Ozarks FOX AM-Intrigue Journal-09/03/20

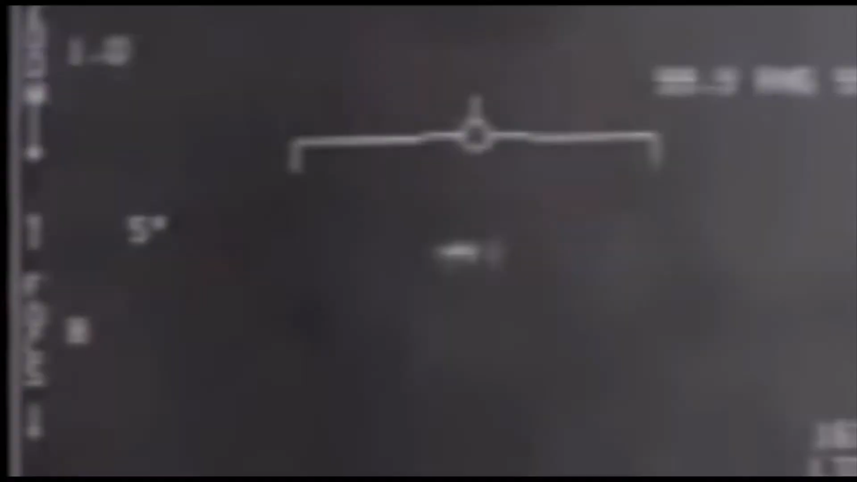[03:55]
and it's moving around left, right, forward, back. The radar immediately starts getting jammed.
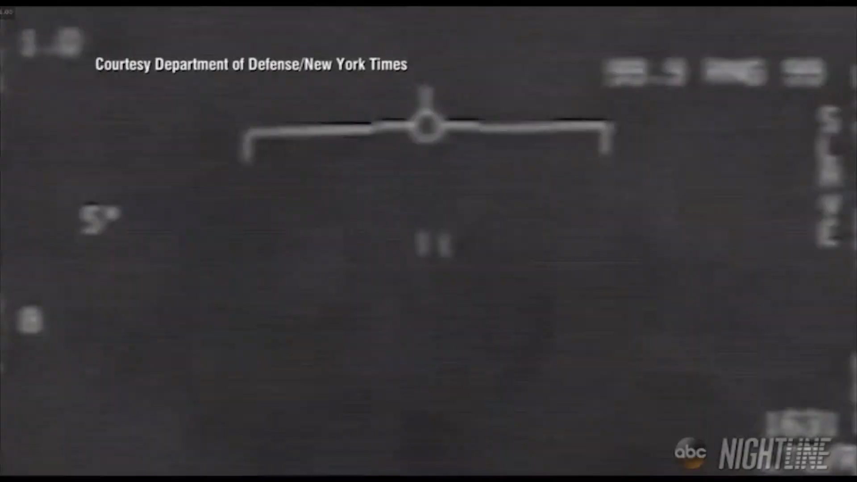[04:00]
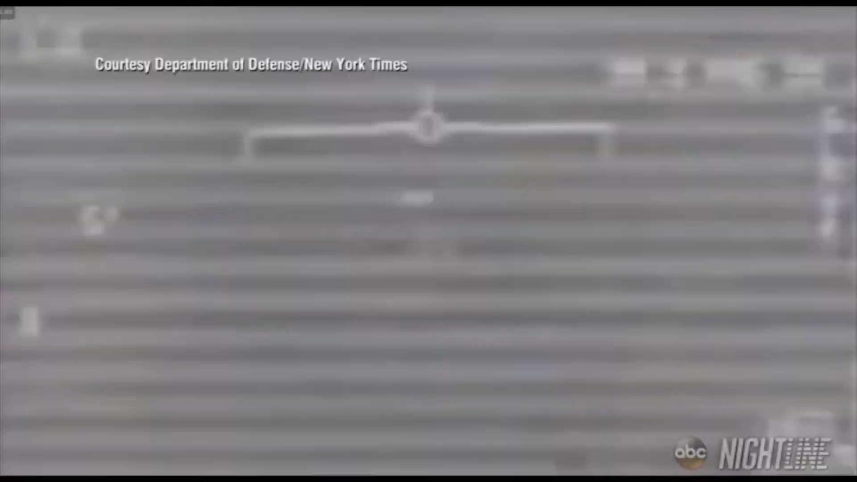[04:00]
All of a sudden, it takes off.
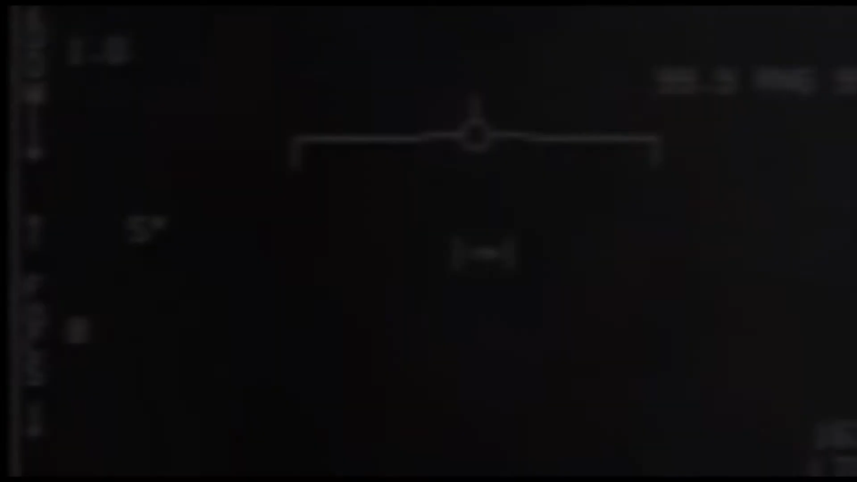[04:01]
Wow. So that was Commander Fravor, and he and his team,
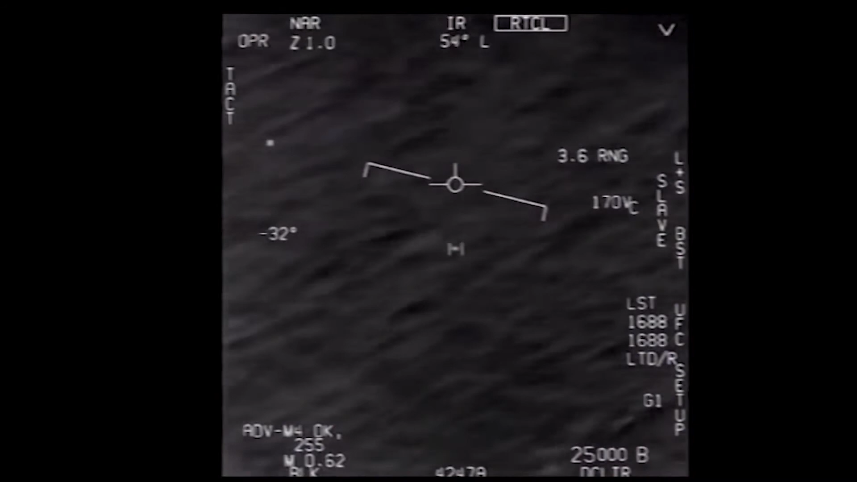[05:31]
Woo-hoo! Roger. Can you box moving target? No, I took an auto train. Oh, okay. Oh, my gosh, dude. Wow. Look at the head back, man. Look at the front. There's a whole fleet of them. Look on the ASA.
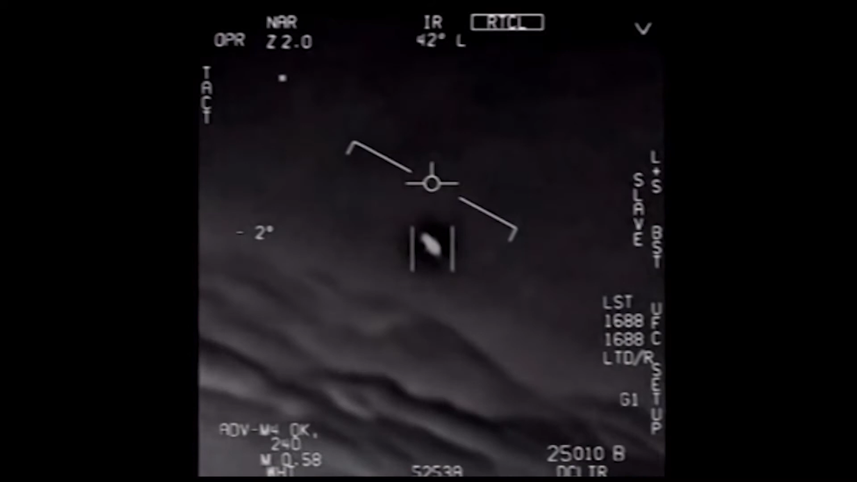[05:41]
Oh, my gosh. Look at that thing, dude. That's not a lot of that stuff, is it? Look at that thing. It's rotating.